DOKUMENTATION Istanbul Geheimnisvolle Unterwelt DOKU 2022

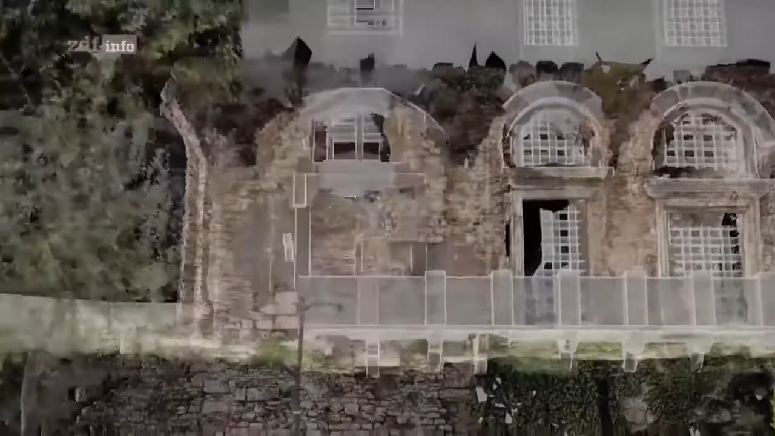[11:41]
Die Computergrafik vermittelt uns eine Ahnung von der Herrlichkeit dieses Prachtbaus, auch wenn wir nur einen kleinen Teil des großen Palastes betrachten.
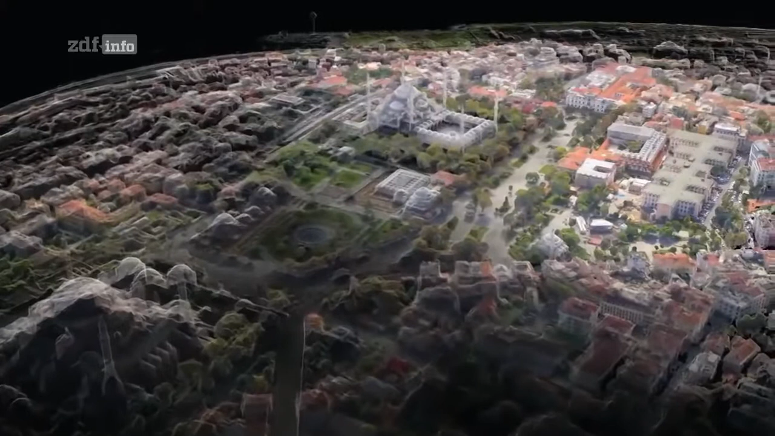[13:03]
Das Hippodrom dominierte das antike Konstantinopel. Es war das gesellschaftliche Zentrum der Stadt.
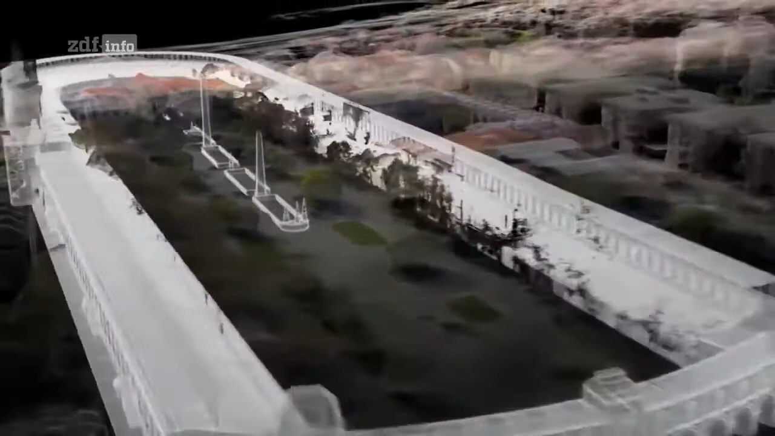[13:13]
Hier fanden doppelt so viele Zuschauer Platz wie im Kolosseum in Rom.
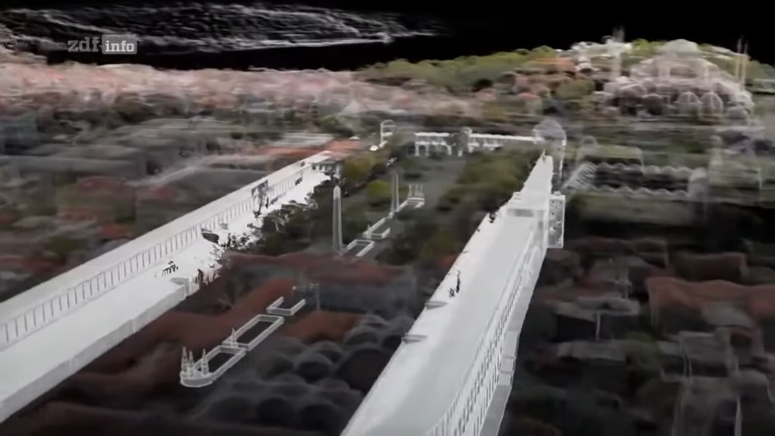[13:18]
Und sogar mehr als im Wembley-Stadion.
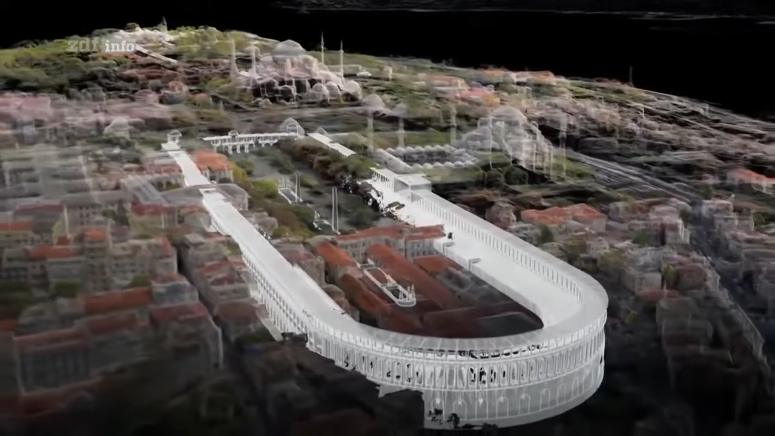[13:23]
Doch von der Rennbahn ist nur noch wenig übrig.